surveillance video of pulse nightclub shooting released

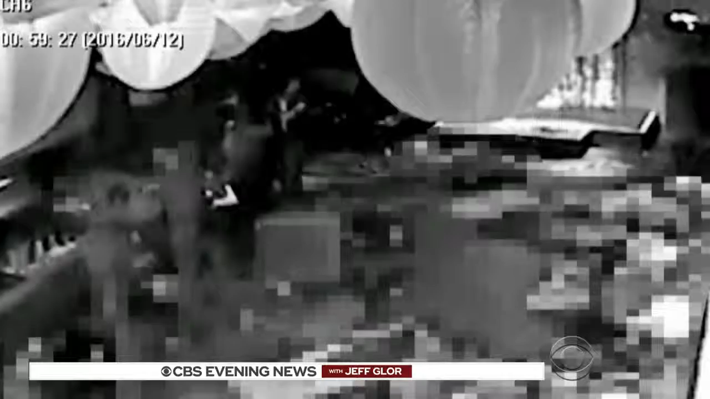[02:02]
That video shows the police engaging the team, but it does not show his final moments.